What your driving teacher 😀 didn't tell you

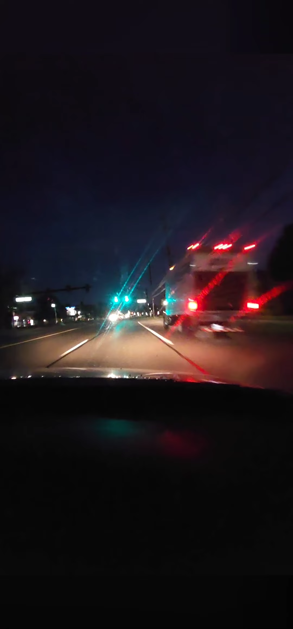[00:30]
know when losing light you've got to look ahead at intersections intersections are just like a four-way stop there's a stop sign that's that all pedestrians are the most vulnerable you can barely see them they're right